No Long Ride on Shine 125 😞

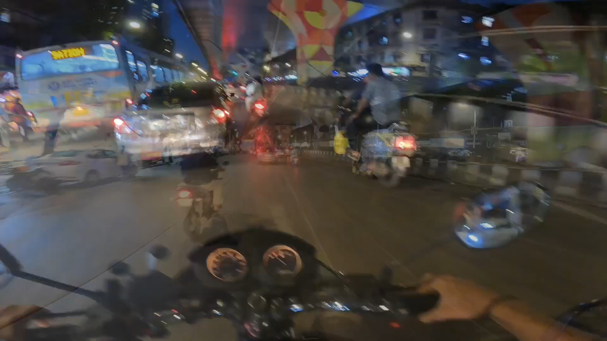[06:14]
और देखते देखते दिन से रात हो चुकियं मतलब शाम हो चुकियर और टाइम हो चुका है 7.15